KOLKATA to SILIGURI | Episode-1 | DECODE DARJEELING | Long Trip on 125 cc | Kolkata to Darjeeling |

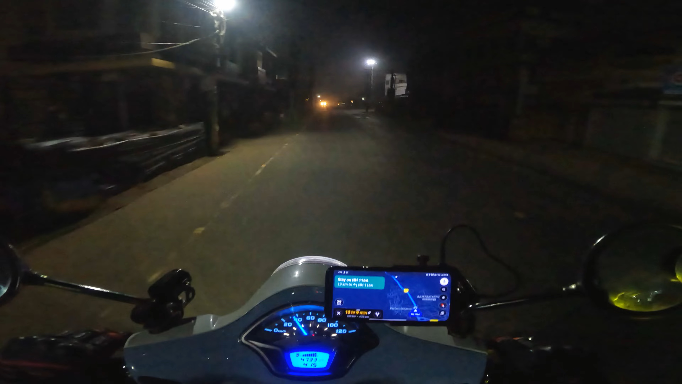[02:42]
ডেফিনেটলি আমাদের আরও বেশিই লাগবে। জাস্ট নতুন হাট ক্রস করলাম, মানে কুয়াশাটা দেখতে পারো, এ দেখো এইরকম ফগের কন্ডিশন।
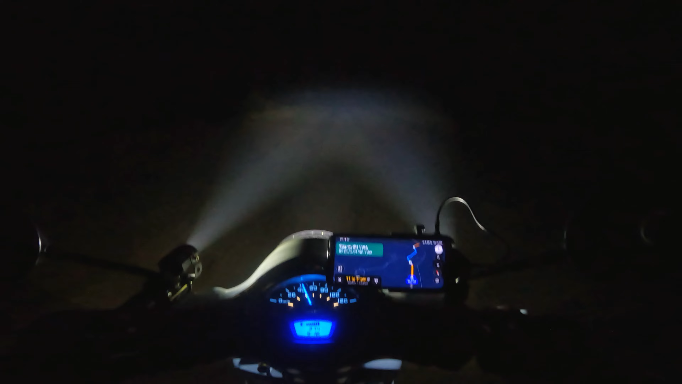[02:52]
এখন রাইড শুরু করে থেকে অলমোস্ট 35-40 কিলোমিটার্স এসে গেছি, সামনের লাইটটা সাদা লাইটটা যেটা পড়ছে কিচ্ছু দেখা যাচ্ছে না।
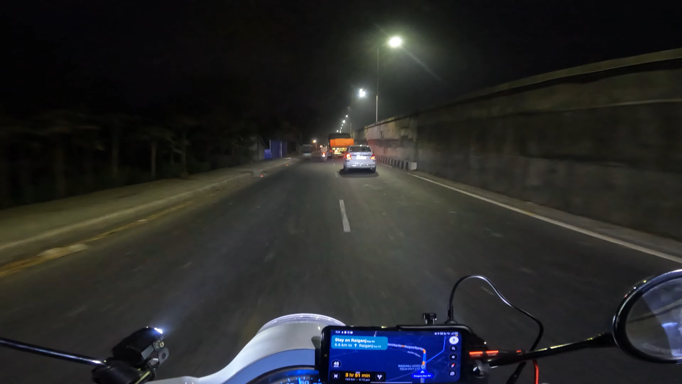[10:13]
এনিওয়েজ রায়গঞ্জ ঢুকে গেছি 5:30টার আগেই আর এখান থেকে শিলিগুড়ি এখন 165 কিলোমিটার 1.8 কিলোমিটার একটা ডাইভারশন নিতে হচ্ছে আমাদেরকে
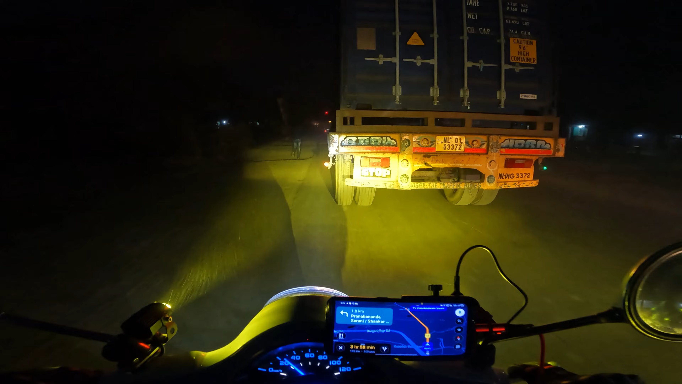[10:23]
রাস্তায় কাজ হচ্ছে বলে এত কঠিন অবস্থা এই ডাইভারশনে চক্করে পড়ে গোটা রায়গঞ্জ শহরটার ভেতরটা ঘোরা হয়ে গেল আমাদের
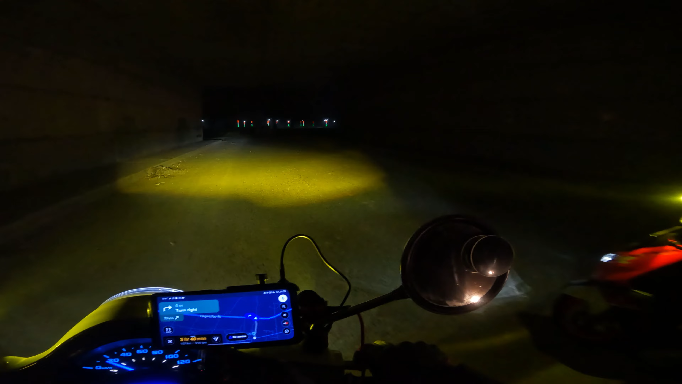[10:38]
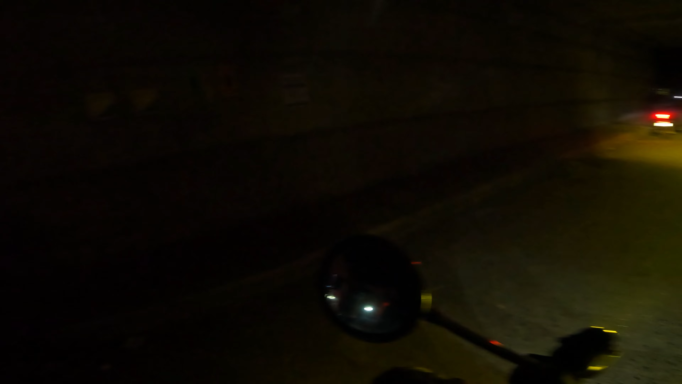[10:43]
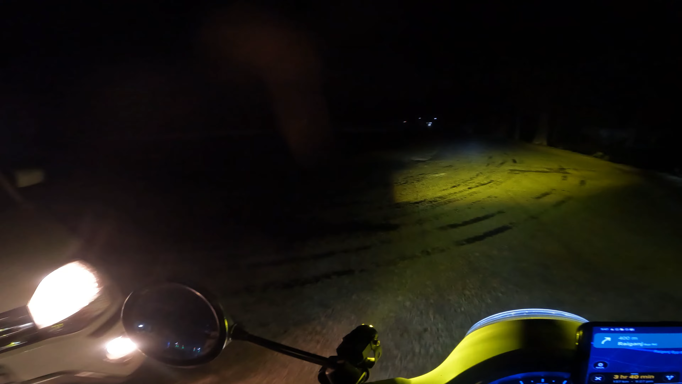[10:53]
এই দিক দিয়ে যেতে হবে বলছে দেখি সবাই তো এই দিক দিয়ে যাচ্ছে লোকাল লোকেরা
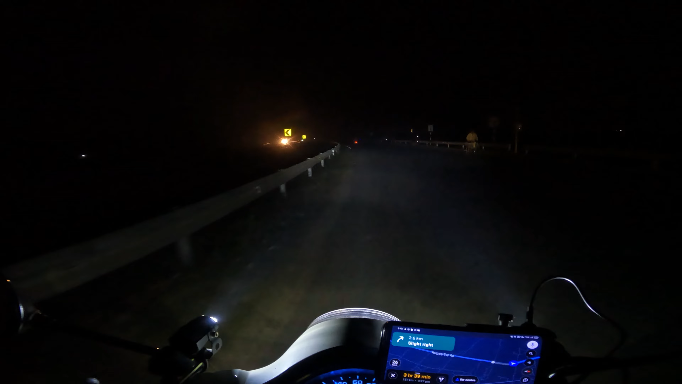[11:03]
চলো দেখা যাক আমার গাড়ির 5000 কিলোমিটার কমপ্লিট হয়ে গেছে আর আজকে টোটাল 307 কিলোমিটার আমাদের চালানো হয়েছে এটা আমাদের
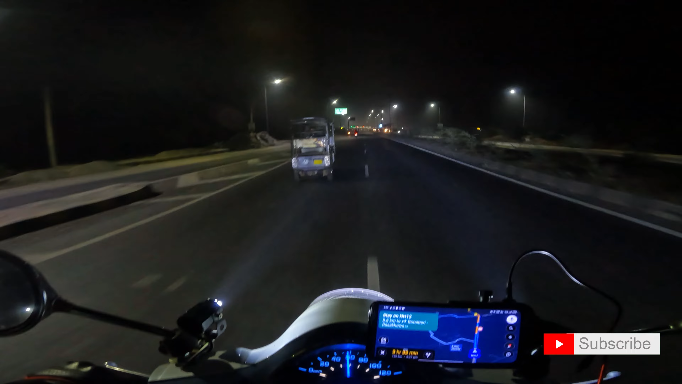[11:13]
রাইডের আজকে 4 নম্বর টোল গেট এখনও দেখাচ্ছে শিলিগুড়ি পৌঁছাতে আমাদের 3.5 ঘন্টা লাগবে 3 ঘন্টা 32 মিনিট 151 কিলোমিটার রাস্তা বাকি